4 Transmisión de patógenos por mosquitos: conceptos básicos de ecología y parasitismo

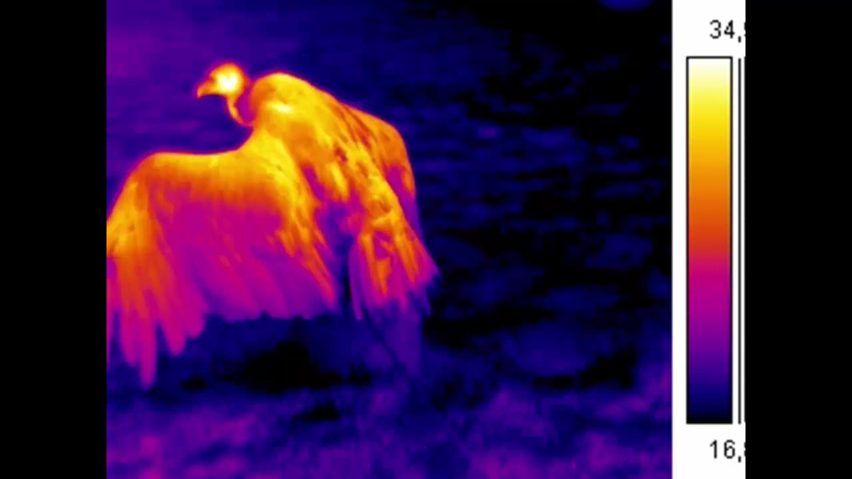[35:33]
probablemente en las condiciones naturales se encontraban algo similar a esto un foco de calor dentro de un entorno frío en este medio podemos pensar en este sentido cómo nuestra propia temperatura puede ser determinante a la hora de que los mosquitos
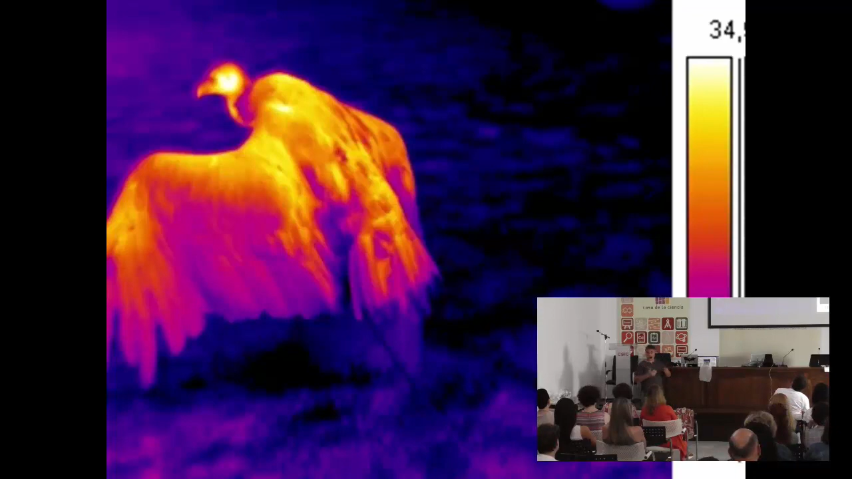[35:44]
nos detecten o no o cómo esos procesos febriles que causan los parásitos de la malaria también